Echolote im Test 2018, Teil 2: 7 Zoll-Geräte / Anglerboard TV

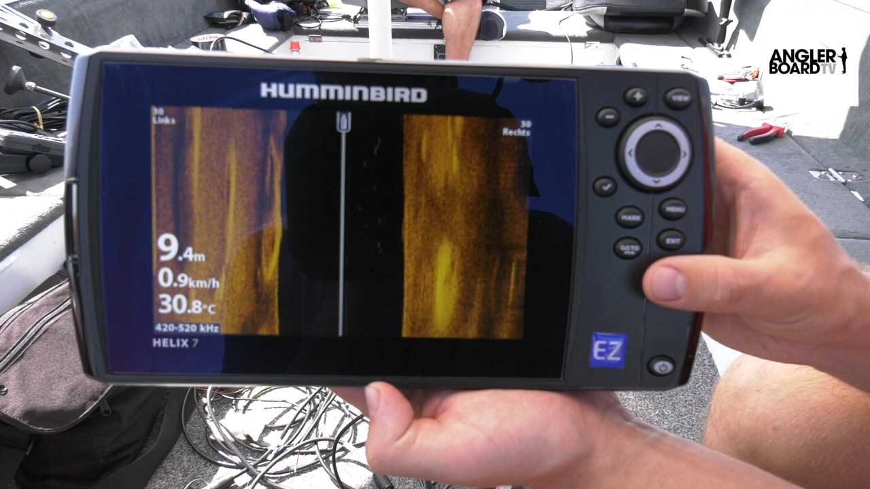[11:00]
On screen: depth 9.4 m, water 30.8°C, speed 0.9 km/h
Richtig. Das ist schon alles voreingestellt. Ja, da ist jetzt Zeit-Imaging. So, und du gehst jetzt quasi über die View-Taste. View. Auf, genau. Jetzt sind wir da schon.
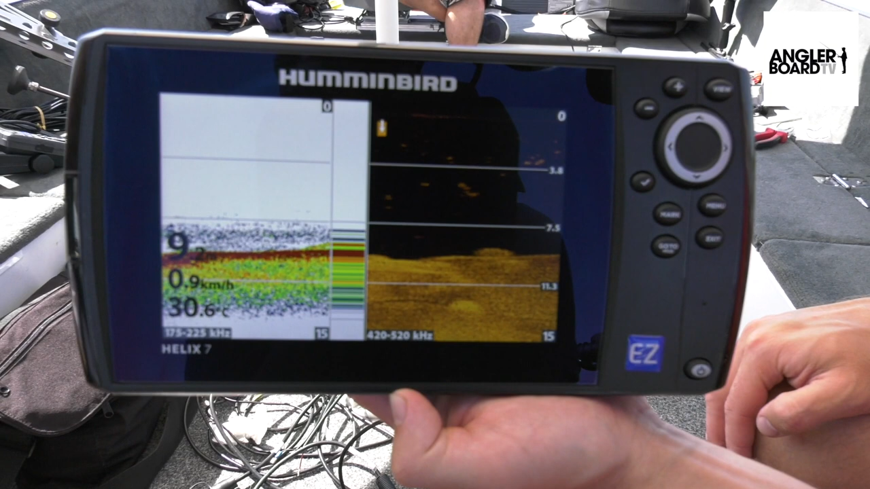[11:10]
On screen: water 30.6°C
Jetzt sind wir im 2D und im Down-Imaging. Der René fährt jetzt wieder unsere Bälle an. Jetzt waren wir ein bisschen weiter weg, aber wir sind gleich da. Ja. Ja. Ja. Ja. Ja.
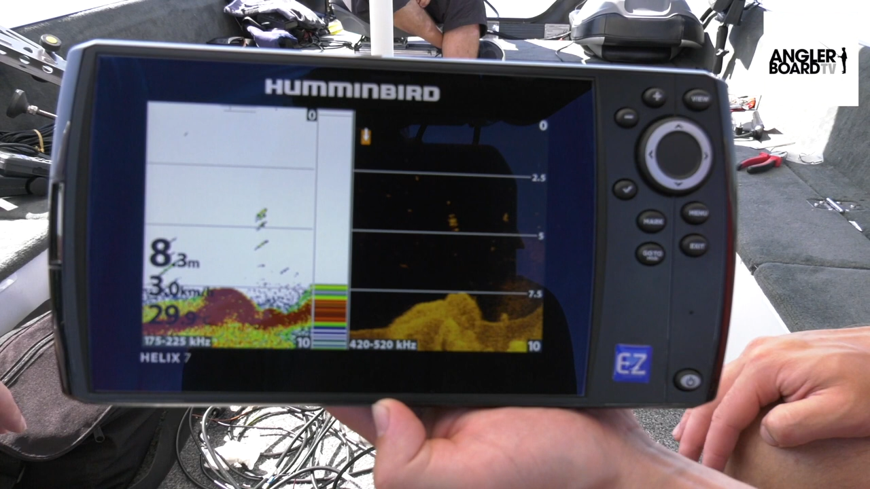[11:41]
On screen: depth 8.3 m
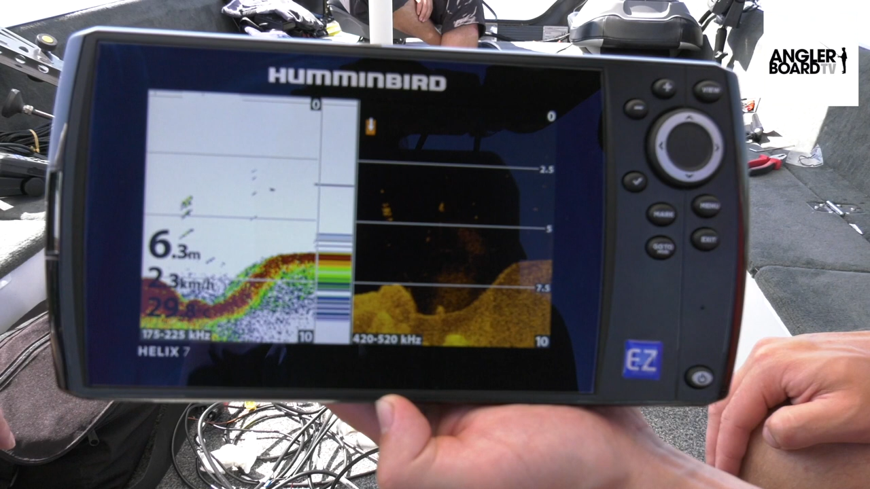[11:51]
On screen: depth 6.3 m
Da sind dann unsere Sicheln. Genau. Da war deutlich zu erkennen. Mhm. Jetzt kommt's zum Plateau.
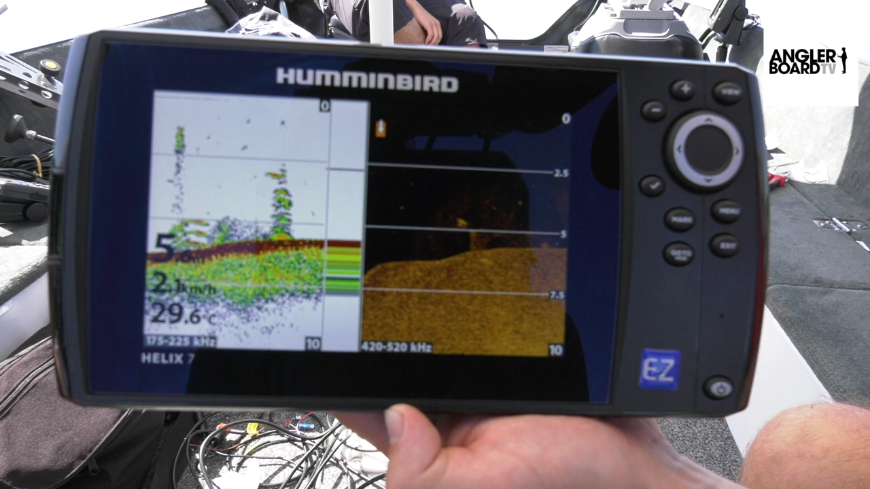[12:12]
On screen: water 29.6°C
Das war jetzt im Down-Imaging nicht ganz so optimal getroffen, aber die Sicheln, glaube ich, hat man gesehen. Ja, die waren eindeutig.
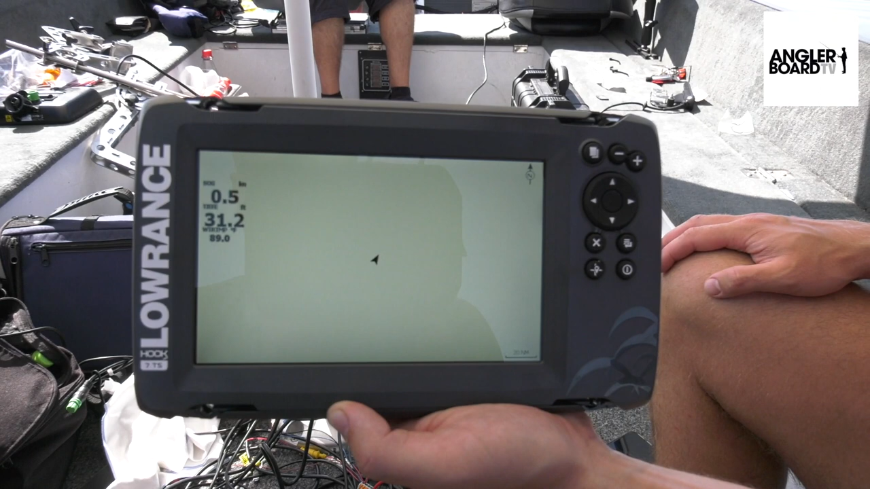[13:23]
Du hast hier jetzt Knoten, Fuß und Wassertemperatur 88,7.
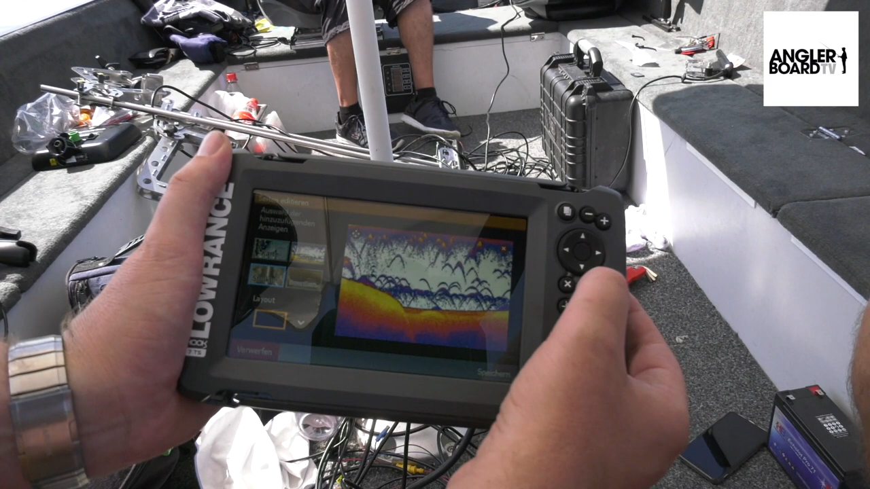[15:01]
So, ein tiefer. Dann gehen wir ins Downscan, Enter. Jetzt haben wir wieder die Aufteilung, ja? So, und jetzt können wir hier ganz runtergehen, in die untere Zeile auf Speichern. Drücken, Enter.
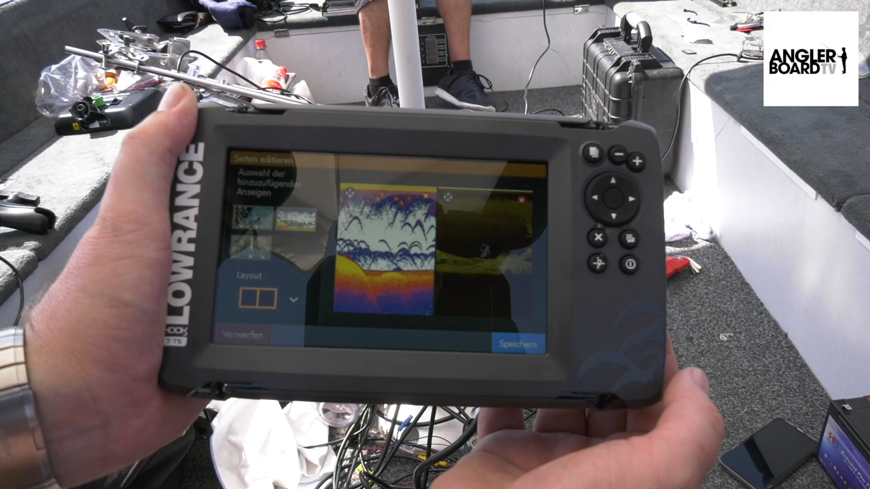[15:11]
Und dann haben wir unser Bild. Jetzt ist es wieder angezeigt. Genau. Ich konnte gerade nur den blauen Rahmen nicht richtig erkennen, deswegen war ich schon.
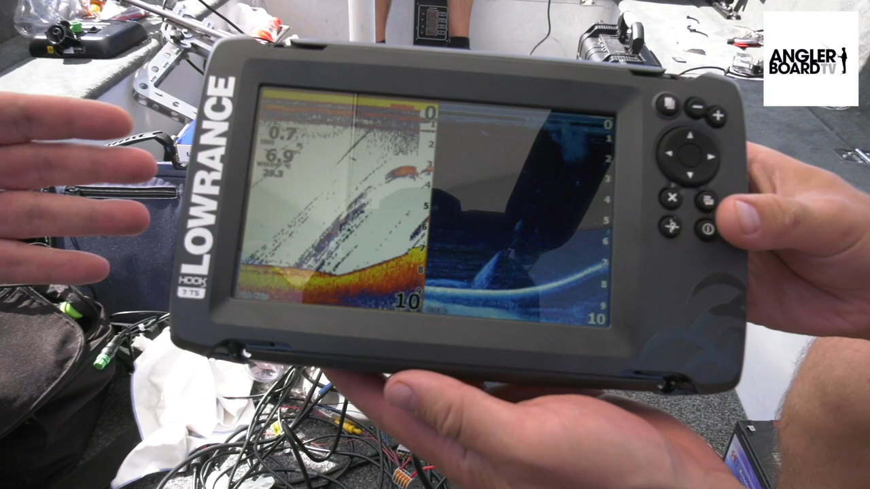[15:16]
Ja, der war ein bisschen am Spiegeln, aber jetzt haben wir wieder die gewohnte Ansicht, wie wir das bisher aufbauen. René fährt jetzt wieder auf unsere drei Bälle zu. Wir sind auch schon recht dicht dabei. Das dürfte gleich losgehen. Die Kante haben wir schon drauf. Und da sind sie. Sowohl der Fisch als auch die beiden Bälle. Alle drei, perfekt. Drüber werden uns angezeigt. Du siehst aber den Unterschied.
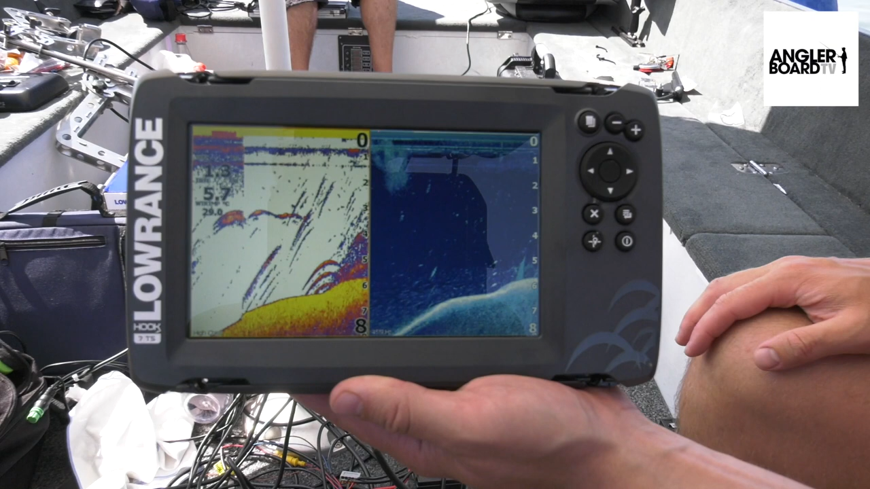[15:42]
Da sind jetzt keine farbigen Sicheln drin, denn diese Fisch-Reveal-Anzeige kann die Hook 2-Serie nicht. Jetzt kommt noch die Plattform. Ja, die Plattform sieht man ja auch. Da ist er jetzt anders dran vorbeigefahren als gerade, aber man sieht sie auch.
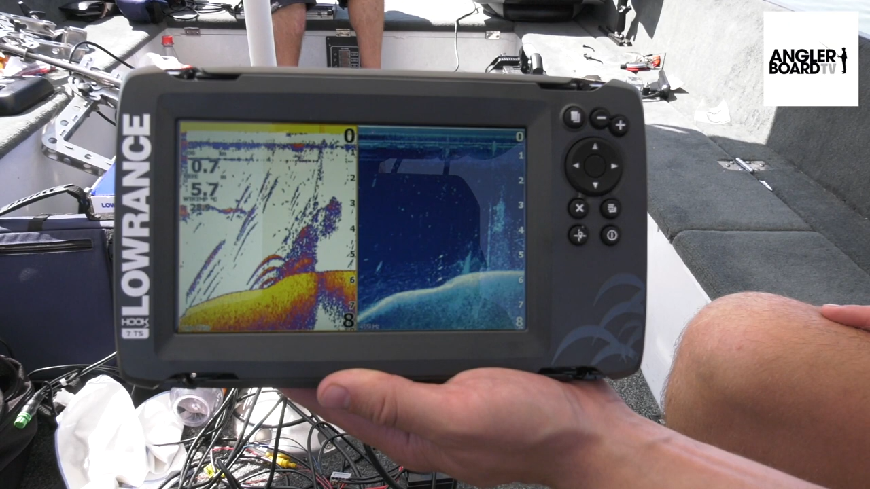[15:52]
Aber deutlich zu erkennen, die Sicheln und die Flecken im Downscan. Ja, wir haben jetzt das letzte Gerät in der Hand.